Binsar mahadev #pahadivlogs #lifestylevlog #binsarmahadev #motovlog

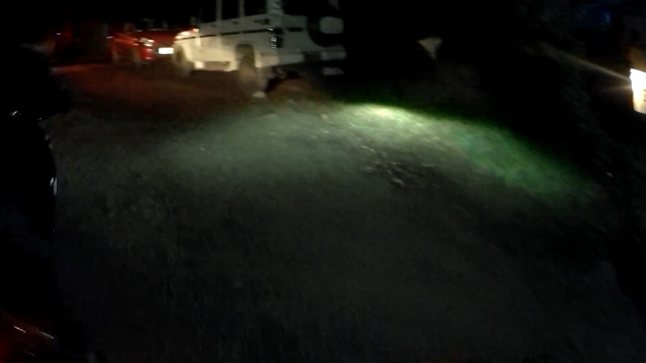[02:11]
काफी खतरनाक ही रोड है भाई। कहाँ है रोड, ओ भाई साहब। तो आप देख सकते हो कि बहुत ही खतरनाक डेंजरस रोड थी और यहाँ से पक्की रोड हो जाती स्टार्ट।